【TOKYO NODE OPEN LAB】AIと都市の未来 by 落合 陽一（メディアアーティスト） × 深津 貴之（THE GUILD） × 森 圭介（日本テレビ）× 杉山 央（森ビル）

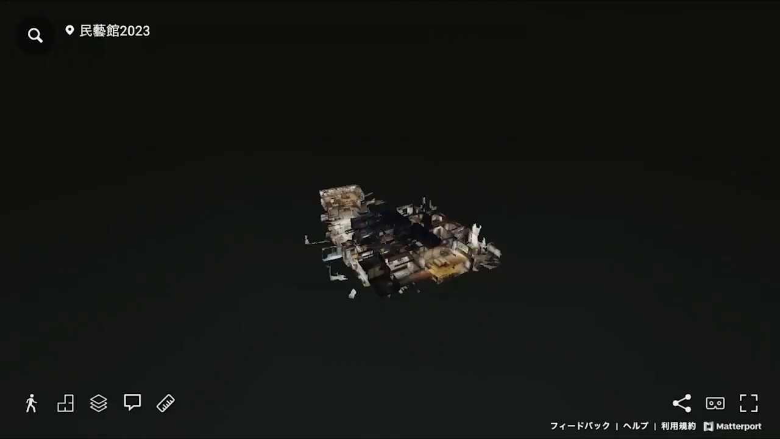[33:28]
改元法要してとか言ってこんなのをひたすら作ってるんですけど